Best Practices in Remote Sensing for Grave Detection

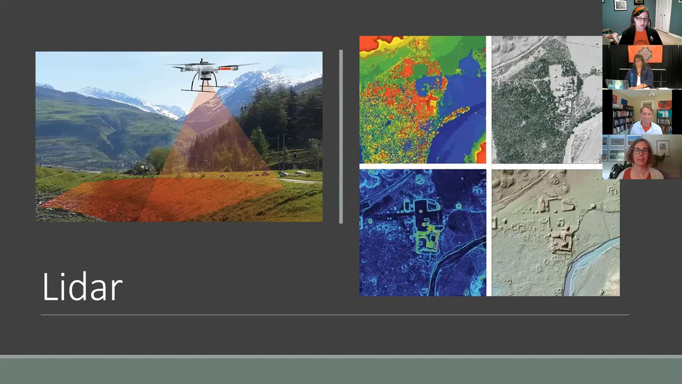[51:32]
but it also can provide a really detailed topographic map that can support other ground-based remote sensing, such as ground-penetrating radar. So it is also a useful tool in this process. Some of the benefits of aerial methods is that they tend to be quite a bit quicker than ground-based methods.
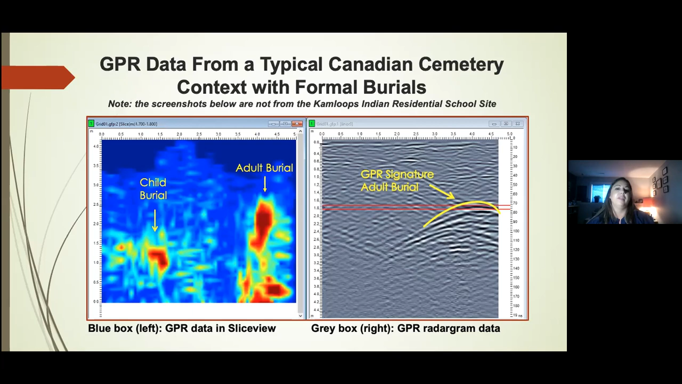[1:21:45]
but it's important to note that only forensic investigation through excavation will be able to conclusively determine this. So in the following screen captures here, the x-axis indicates the length of the scanned on the surface by the GPR, while this y-axis indicates the depth of the anomalies below the surface. So on this slide, the probable burial is located to the right of the screen, and it does demonstrate multiple characteristics of a burial.
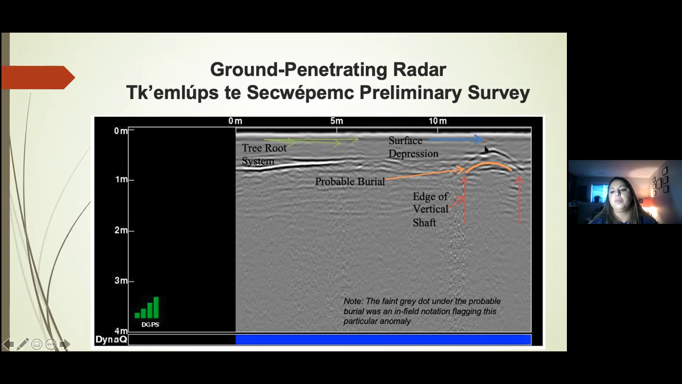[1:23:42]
And they're also noted with much smaller hyperbolic responses very near the surface. So this is where we're seeing these with a smaller hyperbolic response in contrast to this probable burial that is showing or is indicated at a lower depth. So the second screen capture I provided, as it contains several different anomalies that can be contrasted with the probable burial, that's also noted on the right of the screen, just past the 15 meter mark. It has a notable soil disturbance above the hyperbolic response, in addition to reflections from the edge of the vertical grave shaft again.
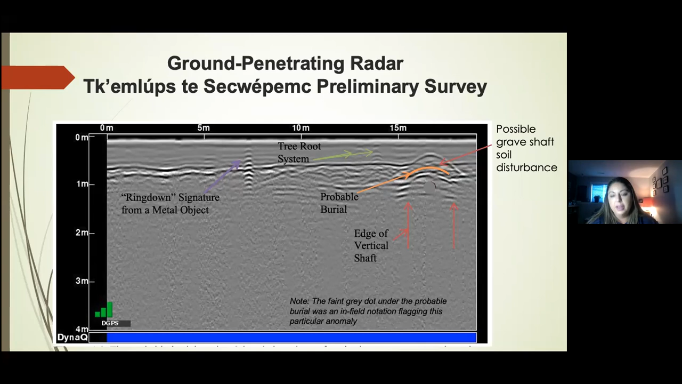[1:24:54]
which is indicative of a metal object below the surface. So both the tree root system as well as the metal object are much smaller hyperbolic responses that are located near the surface, unlike this probable burial that is located about 0.8 meters below the surface. In this third screen capture, the probable burial is observed with a much larger, more rounded hyperbolic response just past the 20 meter mark. It lies approximately 0.7 meters below the surface. There's also a distinct soil disturbance above the area where the probable burial is located.
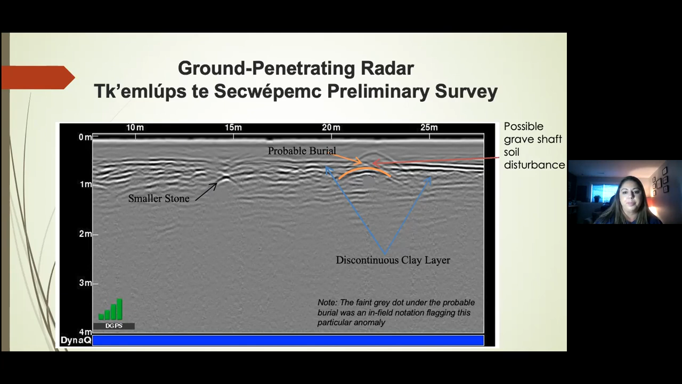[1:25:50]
It can also be contrasted again here with a smaller stone just to the left of the screen that demonstrates a much smaller and also a sharper hyperbolic response. The screen capture here represents one of the areas that was gridded on site. So the blue grid on the left is recorded in profile view or slice view. And the data here on the right represents a single line of the same grid, indicating a target of interest that correlates with this area on the left.